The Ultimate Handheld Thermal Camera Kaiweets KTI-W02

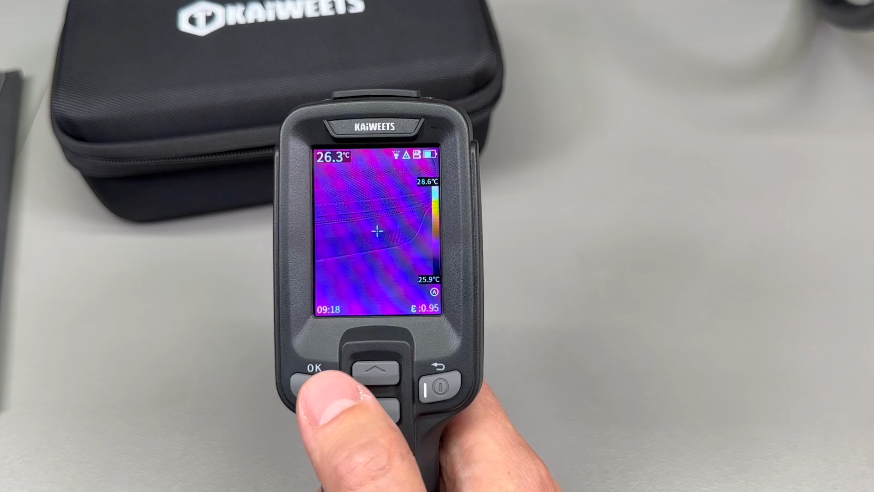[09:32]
On screen: spot 26.3°C, scale top 28.6°C, scale bottom 25.9°C
menu settings and if you want to capture an image you just press the trigger here and then it will ask you for a confirmation
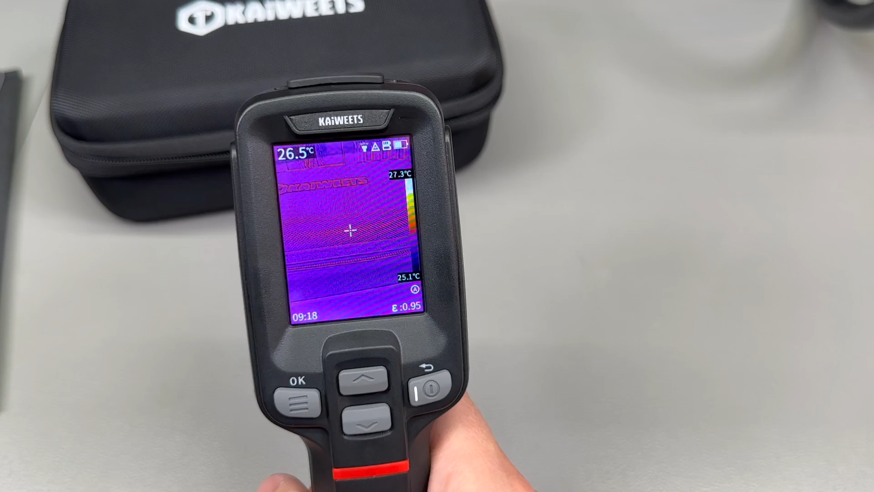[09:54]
On screen: spot 26.5°C, scale top 27.3°C, scale bottom 25.1°C
if if you press the trigger again it will save the image or you can just discard the image by hitting the back key and then you can capture a new one there is no way to capture video with this
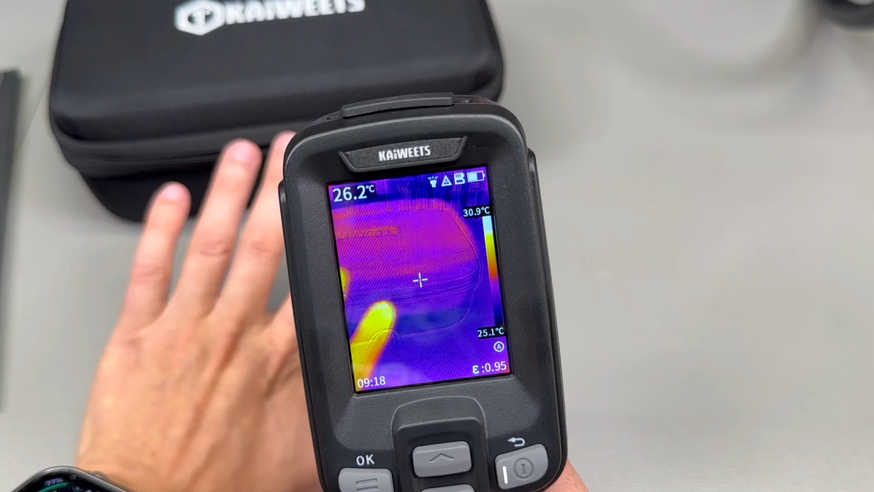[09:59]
On screen: spot 26.2°C, scale top 30.9°C, scale bottom 25.1°C
camera as far as i can tell and there is no way to have more than that you know center point measurement working on screen and this is something that the unity does
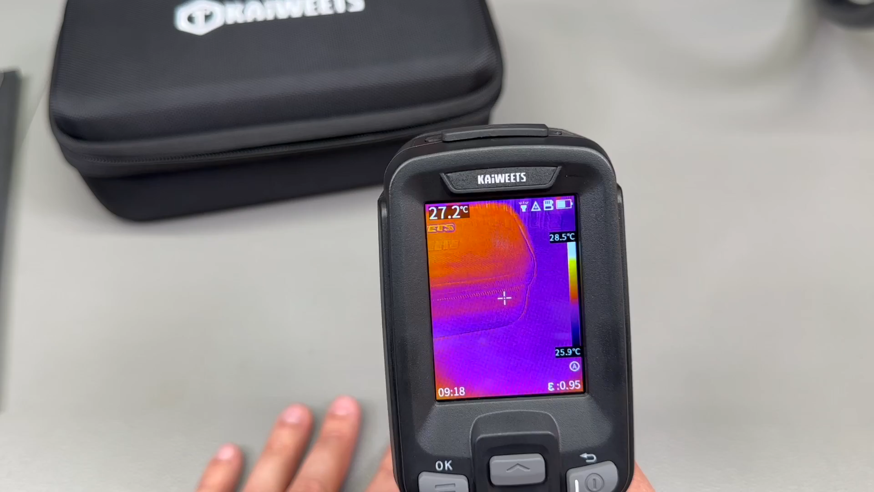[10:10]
On screen: spot 27.2°C, scale top 28.5°C, scale bottom 25.9°C
much better by giving you up to three measurement points plus the center point plus auto tracking
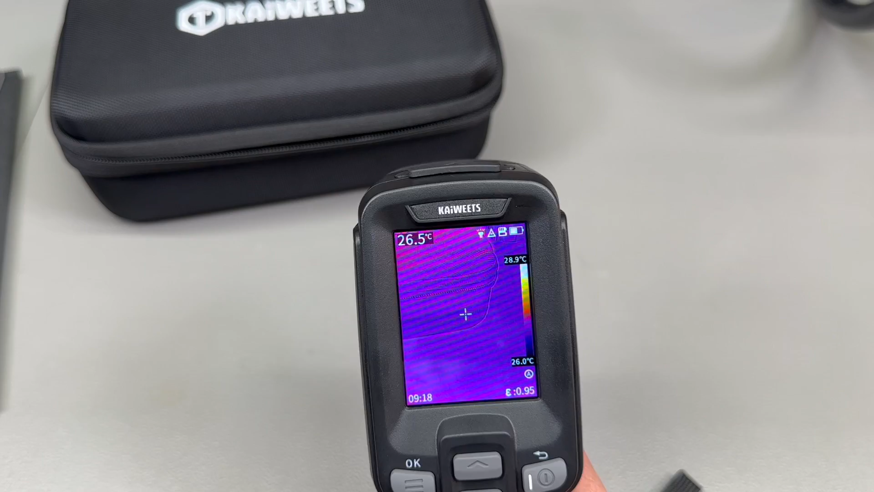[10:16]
On screen: spot 26.5°C, scale bottom 26.0°C
for high and low spots uh which is very useful to have but we don't seem to get that
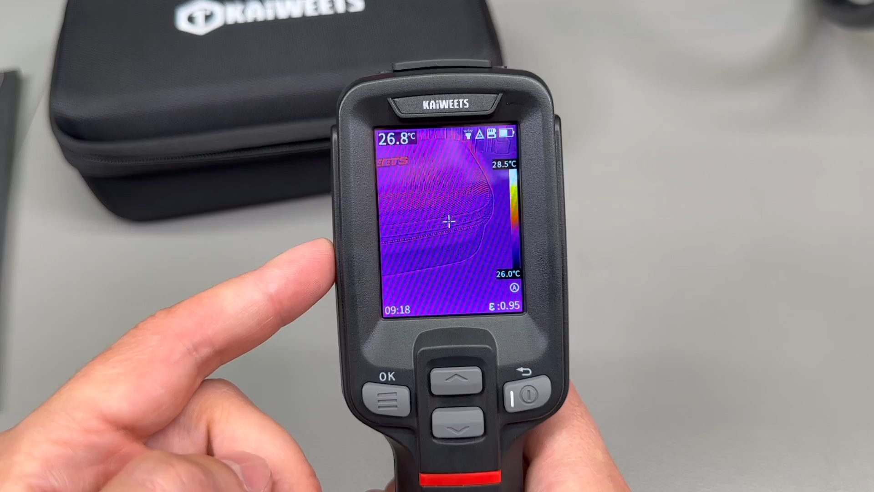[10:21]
On screen: spot 26.8°C, scale top 28.5°C, scale bottom 26.0°C
uh on this camera overall the camera does provide you with a good infrared image with good refresh rate which will be sufficient for most inspection jobs for example while looking at some electrical equipment for automotive application for solar panel inspection for you know pipe work inspection hvac inspection uh but same as the unity on
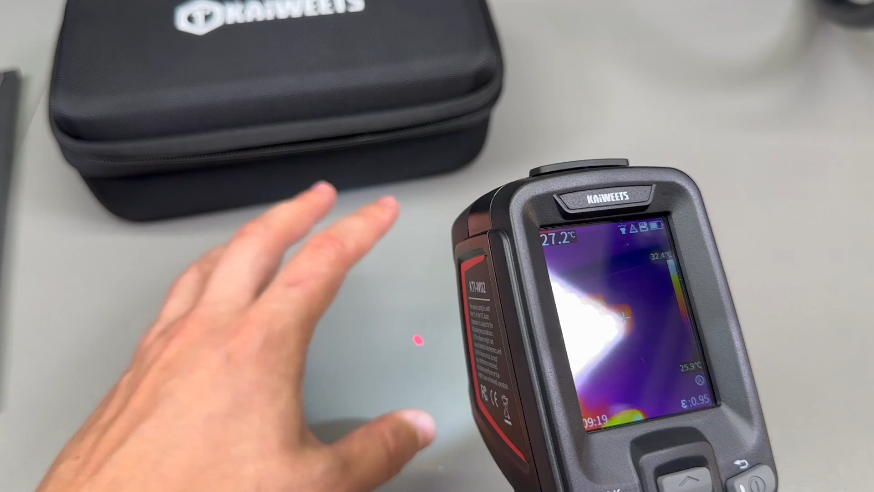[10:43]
On screen: spot 27.2°C, scale top 32.4°C, scale bottom 25.9°C
its own without a macro lens it cannot provide enough details uh for modern uh small electronics printed circuit boards so if you plan to use this for electronics work you'll have to
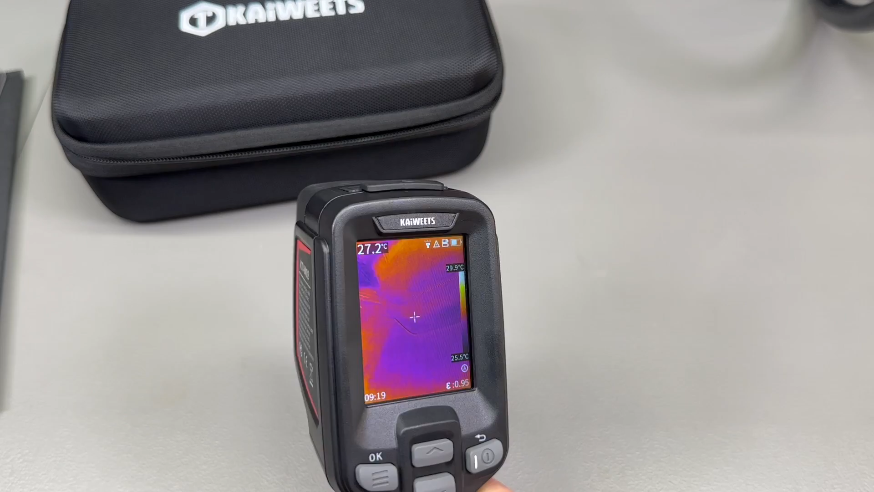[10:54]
On screen: spot 27.2°C
consider the added cost of getting a macro lens which is not currently available from kaiwitz and while pressing the trigger on the camera we can also see the flashlight and the laser pointer
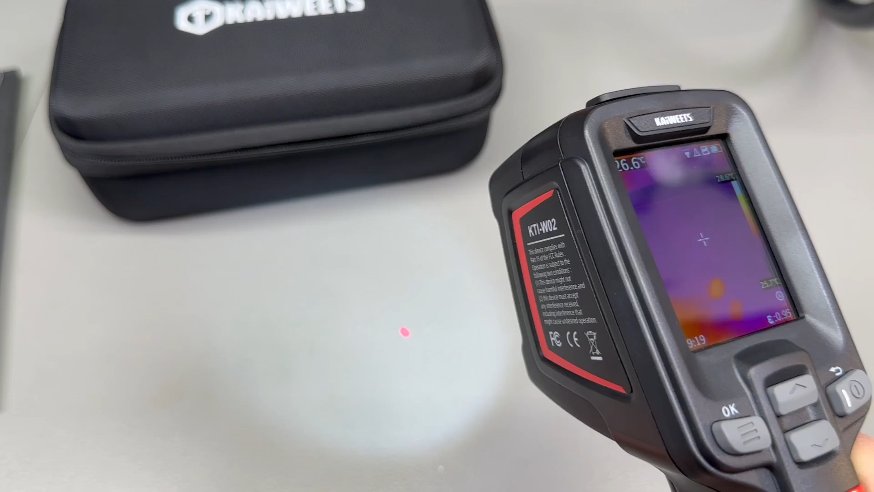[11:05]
turn on if they are enabled here is for example the level of detail that you can expect
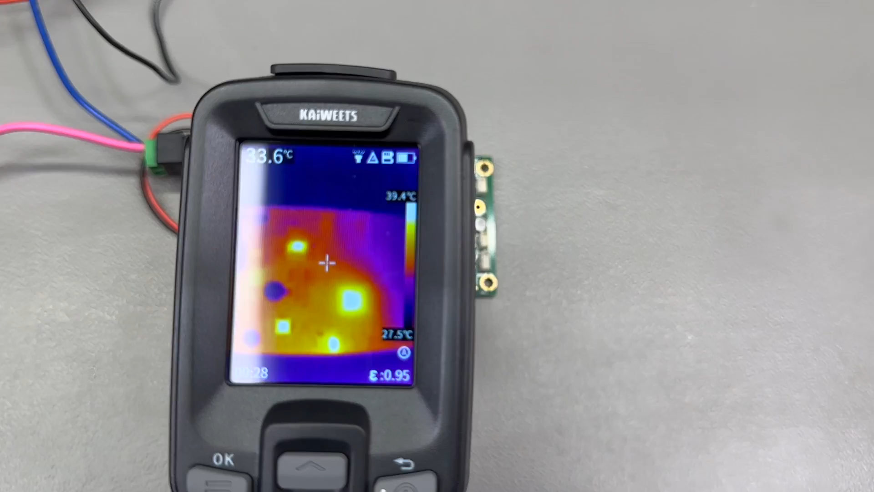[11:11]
On screen: spot 33.6°C, scale top 39.4°C, scale bottom 27.5°C
while inspecting a pcb and during editing i'll try to overlay some images captured during this test so you can view the full resolution that the camera has to offer and here is for
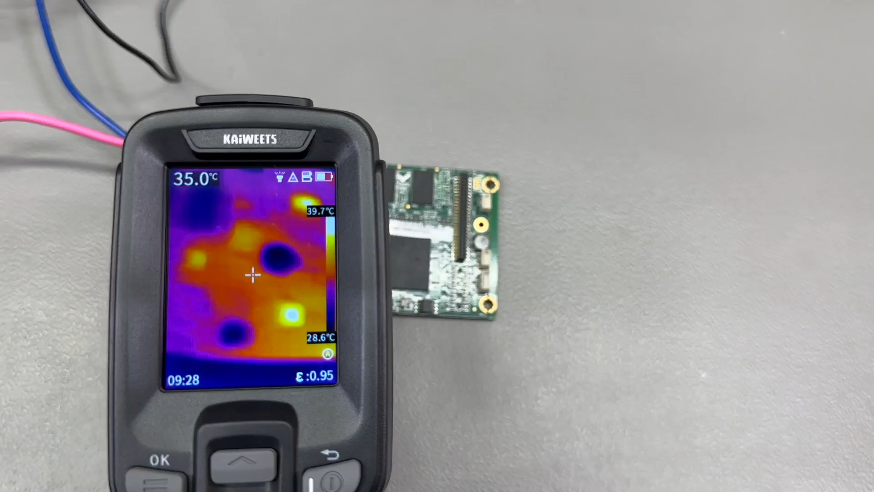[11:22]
On screen: spot 35.0°C, scale top 39.7°C, scale bottom 28.6°C
example the level of detail that you can expect while doing some electrical panel inspection it just feels like the
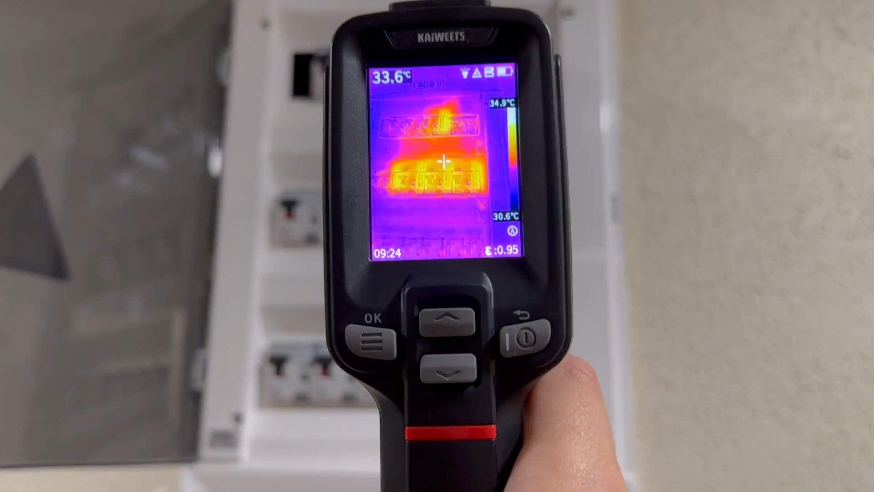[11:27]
On screen: spot 33.6°C, scale top 34.9°C, scale bottom 30.6°C
camera is definitely adequate for the job and i could definitely measure and pinpoint a hot spot in this electrical
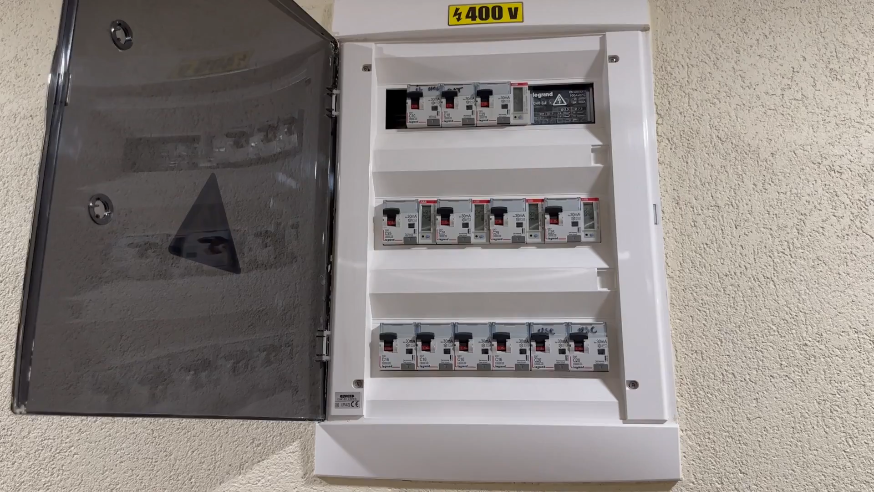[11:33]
panel with the given resolution and the level of detail that this sensor offer in terms of the pc app i did download the provided windows app called thermal tools however i could only get it to work as a view um
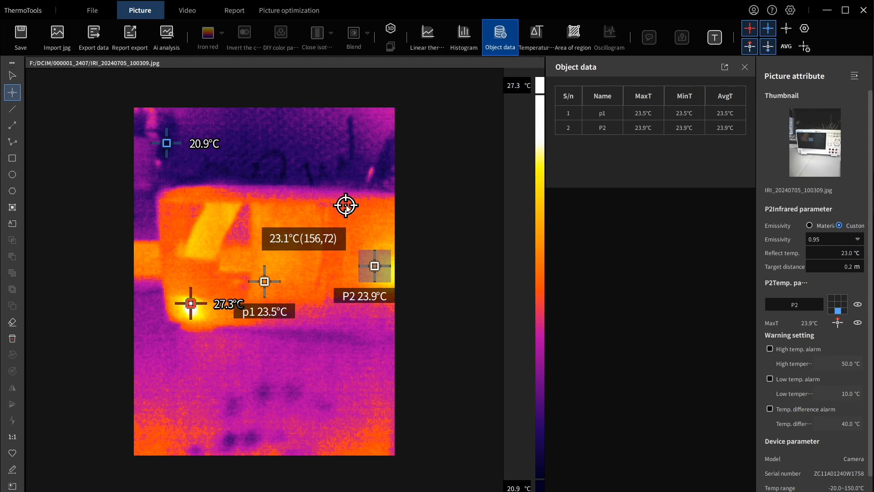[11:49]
On screen: scale top 27.3°C, scale bottom 20.9°C
and analysis tool for already recorded images stored on the sd card so it can be useful for that as it allows